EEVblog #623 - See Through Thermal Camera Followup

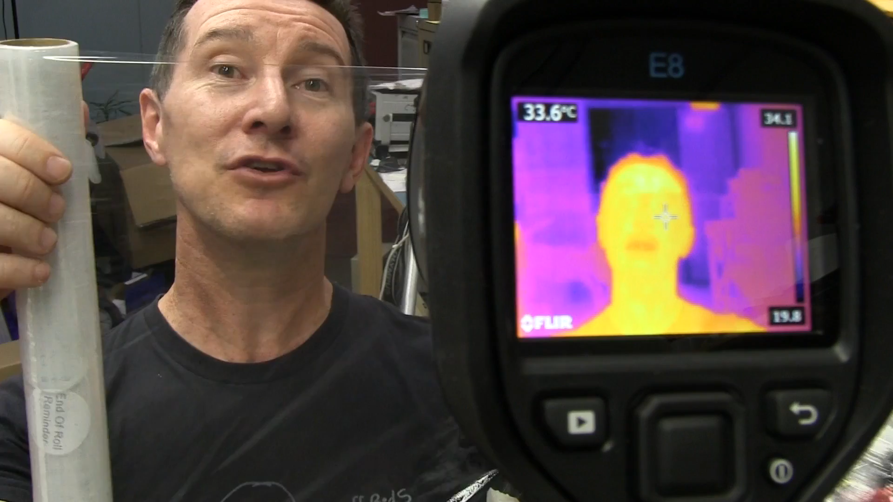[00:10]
On screen: spot 33.6°C
And you can do that using cling wrap, because cling wrap is both visually transparent, obviously, as well as thermally transparent.
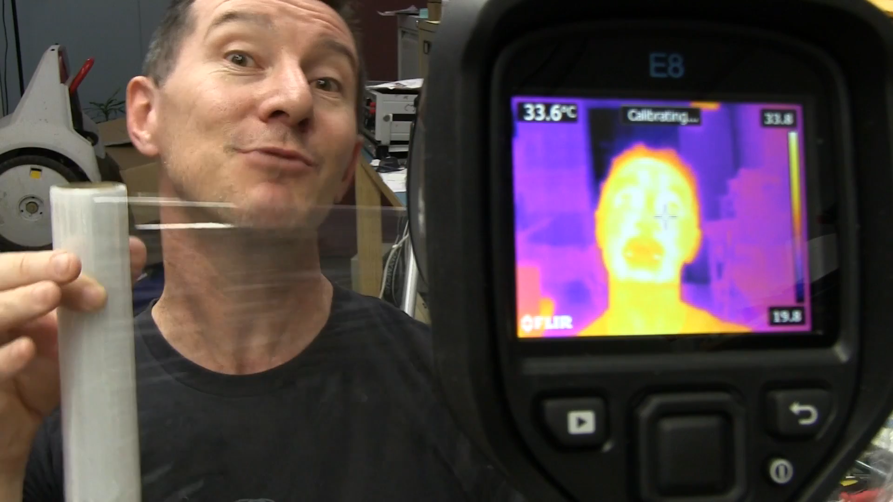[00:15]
On screen: spot 33.6°C
That's why you can still see me through, on this thermal imaging camera, through this cling wrap. And that's really useful to be able to see the performance inside your product, the airflow, the thermal dynamics and your components heating up and things like that, with the lid on with the cling wrap. And that's really useful. But it seems kind of obvious that cling wrap is both visually and thermally transparent, because we always think in terms of visual.
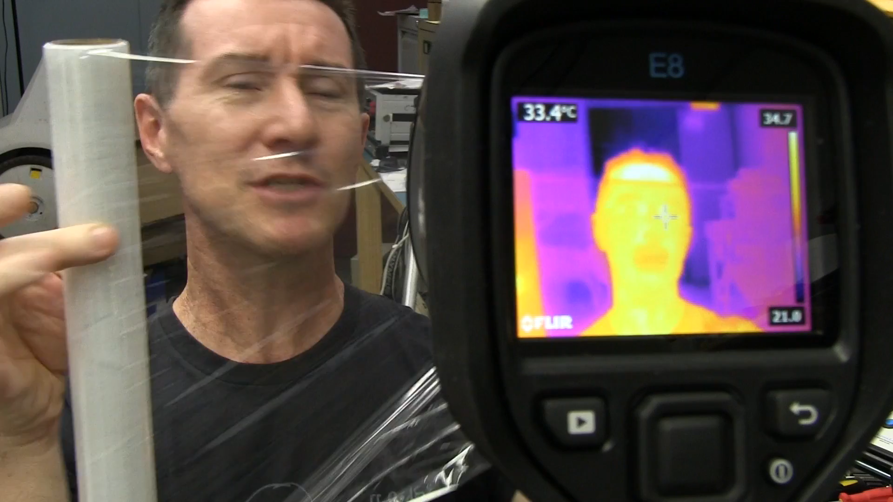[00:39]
On screen: spot 33.4°C
But that's not always the case. There are materials where you can see through them visually like this, but they're opaque to a thermal imaging camera like this. And I'll show you those in a minute. And vice versa, there are materials that are transparent thermally to this thermal imaging camera, but you can't see through them visually. And I'll demonstrate that now. Prepare to have your mind blown. Look at this. Just a regular plastic shopping bag from RS Components.
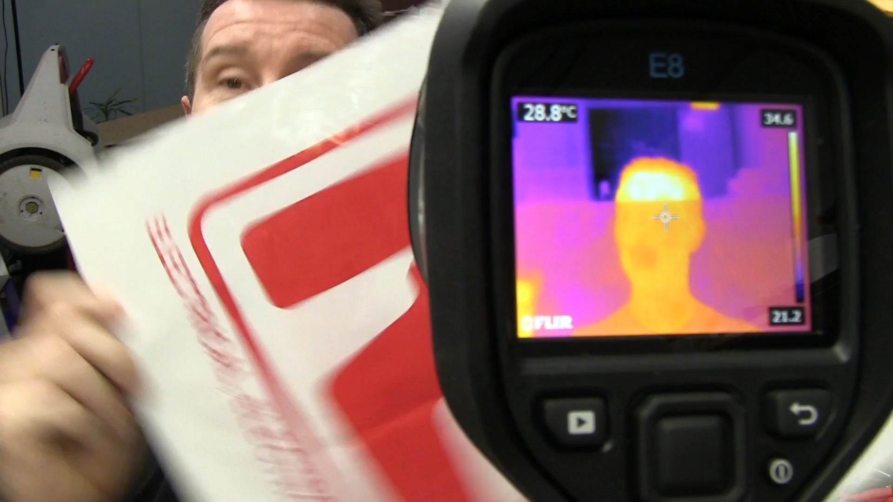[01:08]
On screen: spot 28.8°C
I've been buying some components. Visually opaque.
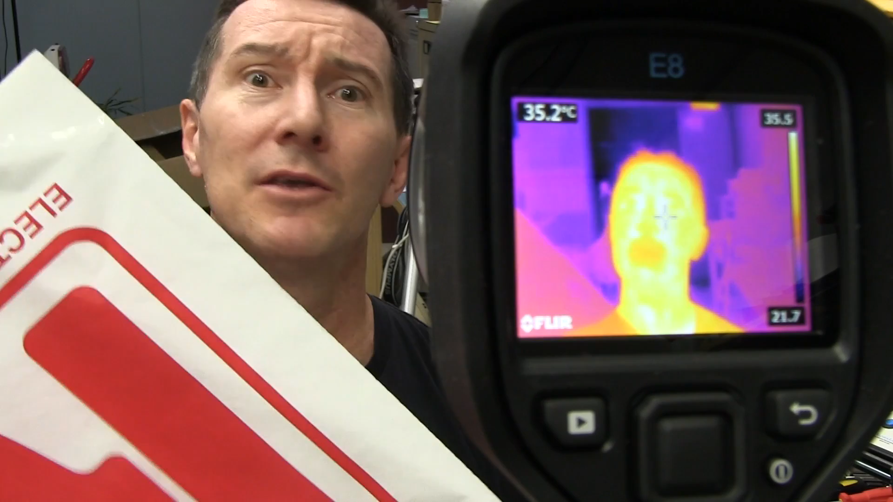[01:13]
On screen: spot 35.2°C
You can't see through this. If I put this bag on my head, which is probably an improvement, you won't be able to see me on my camcorder here visually. But watch the thermal imaging camera. Haha!
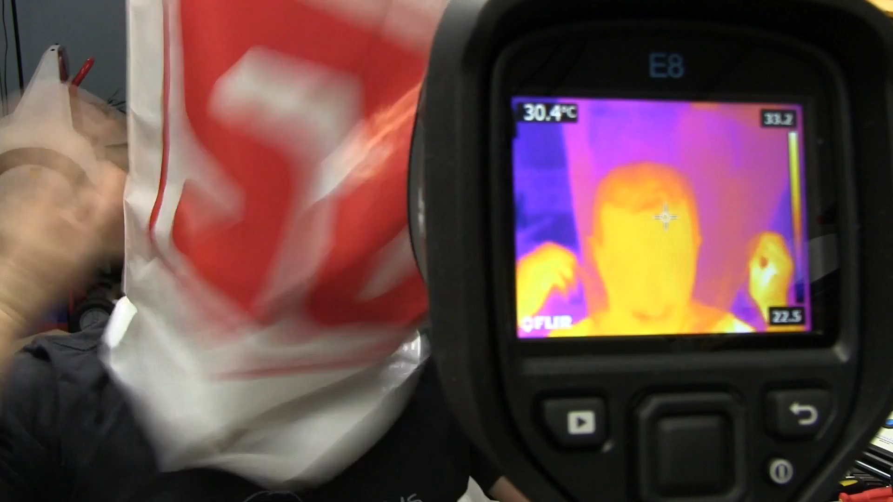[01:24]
On screen: spot 30.4°C
Crikey! Look at that! You can see right through.
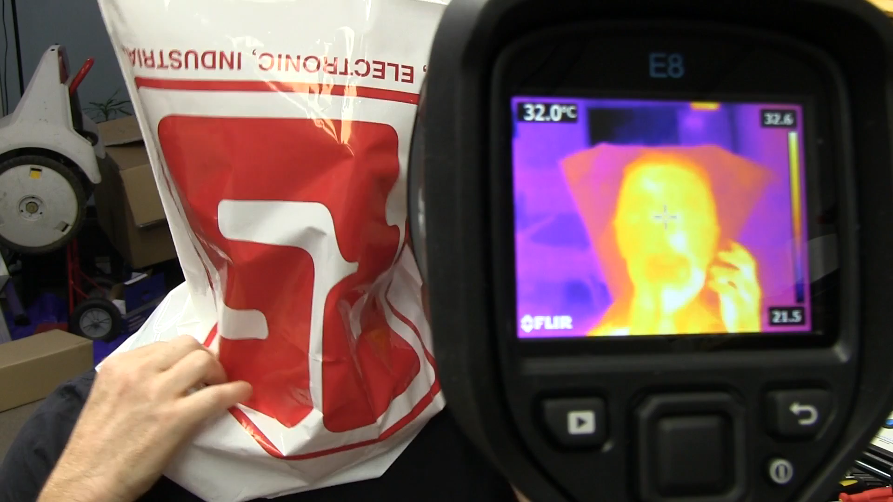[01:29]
On screen: spot 32.0°C
You can see my head straight through this bag, because it is thermally transparent, but visually opaque.
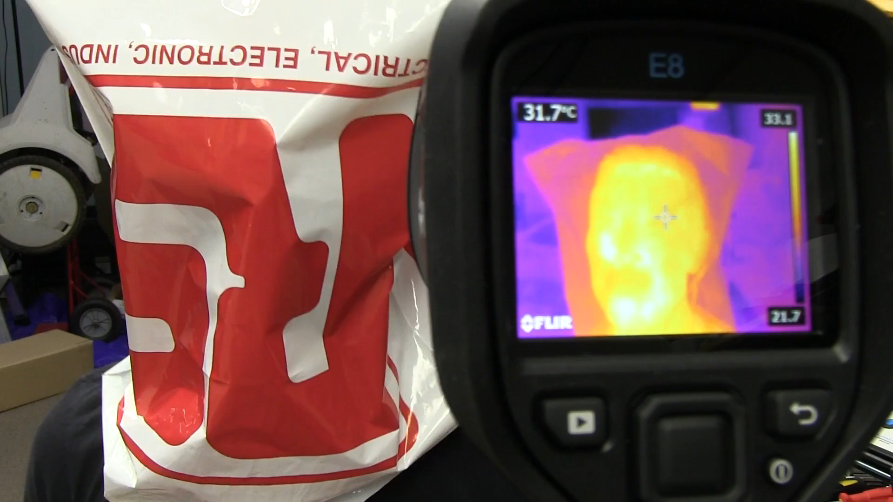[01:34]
On screen: spot 31.7°C
Ha! Beauty! And then at the opposite end of the scale, you've got this glass. Obviously visually transparent, as you know.
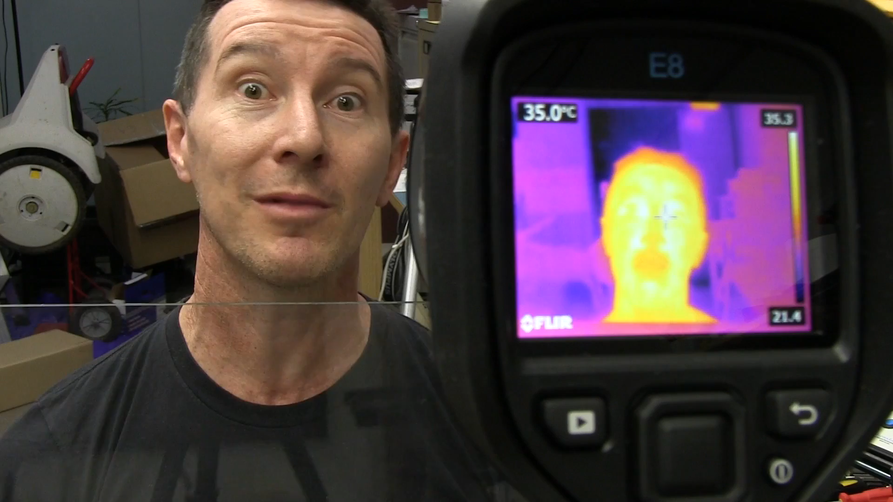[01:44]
On screen: spot 35.0°C
But watch the thermal imaging camera. Ta-da! It completely blacks me out. There's a few reflections on there.
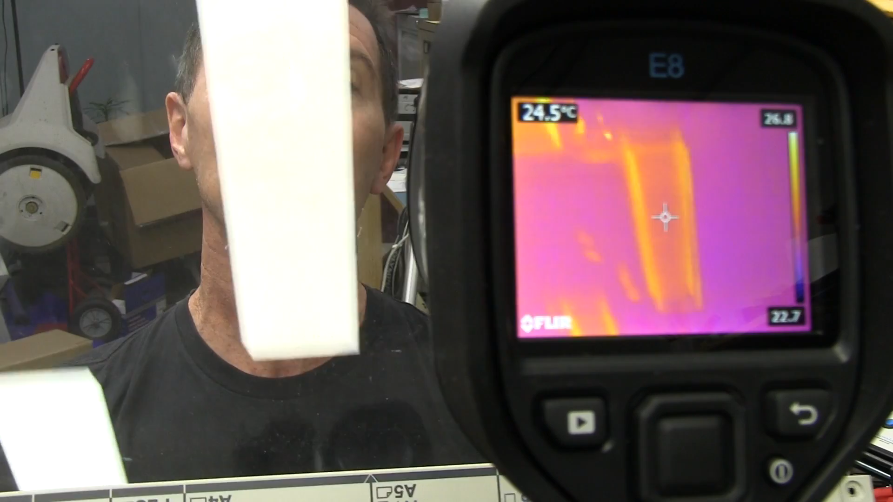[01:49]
On screen: spot 24.5°C
Thermal reflections of my overhead light. And you can see those visually as well on my camera.
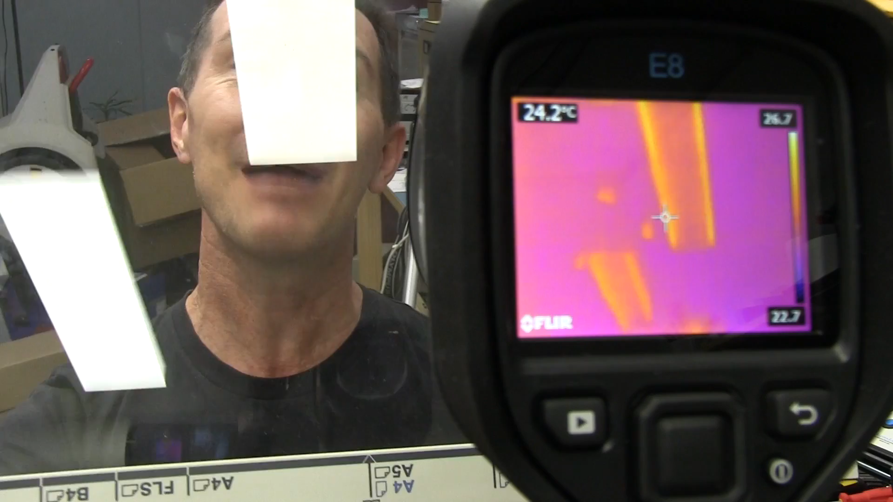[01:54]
On screen: spot 24.2°C
But the thermal energy cannot get through this glass.
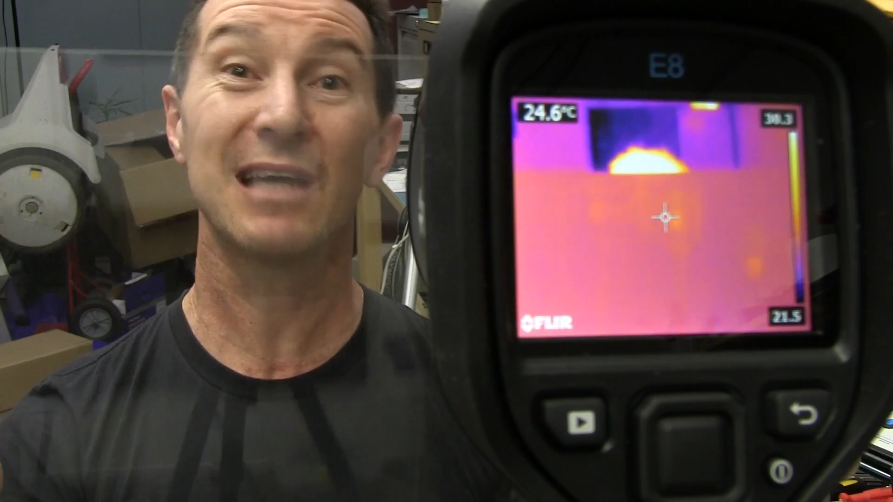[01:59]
On screen: spot 24.6°C
Regardless of how thin it is. It just doesn't work. The material is not designed to pass thermal energy. And that is why this FLIR E8 thermal imaging camera here doesn't use a glass lens like my camcorder here does. Because it wouldn't let through the thermal energy. It would just block it. So it actually uses a germanium lens. Really expensive germanium lens that is very transparent in that thermal IR
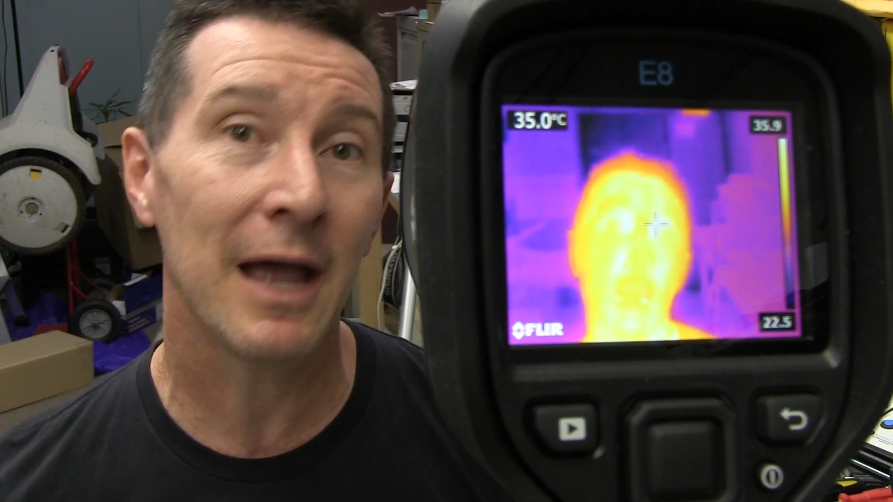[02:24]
On screen: spot 35.0°C
range that this camera is designed to operate at. So how does all this magic happen? Well, you probably need a physicist to explain it properly. And I'm just, well, a humble electronics engineer. But it all has to do with band gap. Energy levels. Certain materials have different band gap energy levels in them. And different types of light. Be they visual light light or thermal light which is lower in frequency.